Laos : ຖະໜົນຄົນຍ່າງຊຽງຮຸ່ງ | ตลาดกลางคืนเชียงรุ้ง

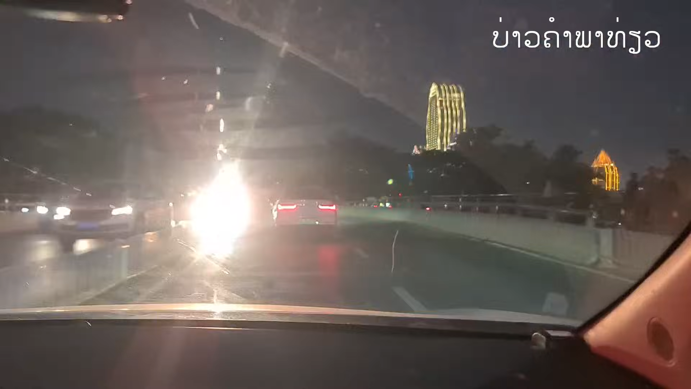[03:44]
ปรถเพย์พี่น้องเลยจากทาง2 เลนเหลือเลนเดียวเนาะไอ้แท็กซี่ก็จมอยู่บายเฮานั่นเนาะข้ามไปตลาดน้ำกัน
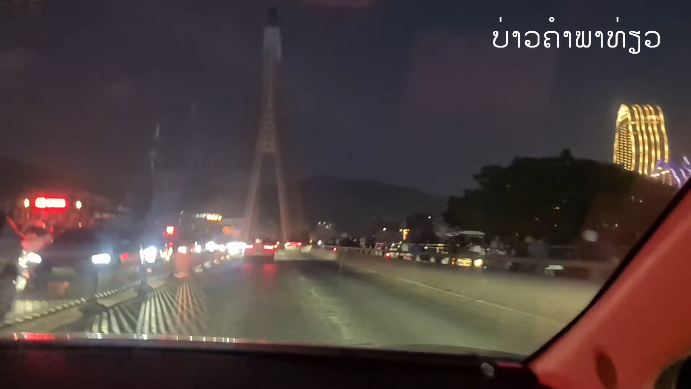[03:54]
ก็คนย่างก็มีอยู่ได้พอลุงเลยแต่วันน้อยมันมืดเนาะมืดขนาดไฟเนาะ
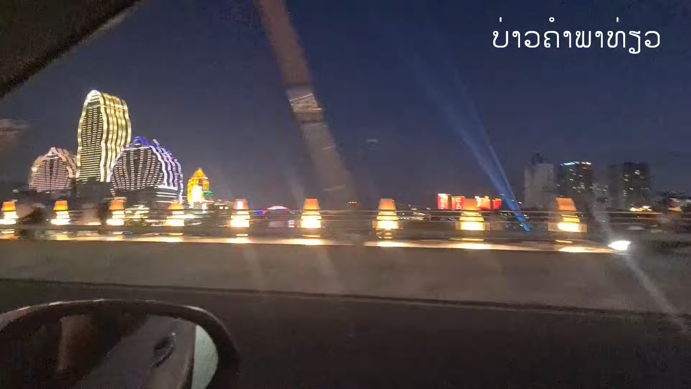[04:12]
มีไฟประคบขัวเว้ยมีแต่กล้ามเดียวไฟก็ได้ตลาดจะเป็นยังไงพี่น้องรถเพิ่นมาส่ง
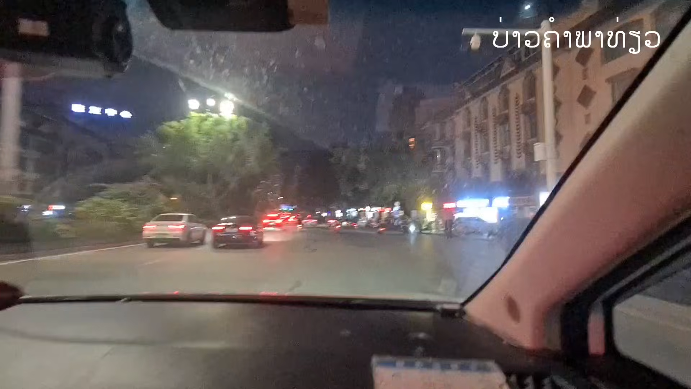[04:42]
น้องตอนนี้ก็ฮอดจุดเริ่มตลาดแล้วเนาะอายใหญ่เพิ่นมาส่ง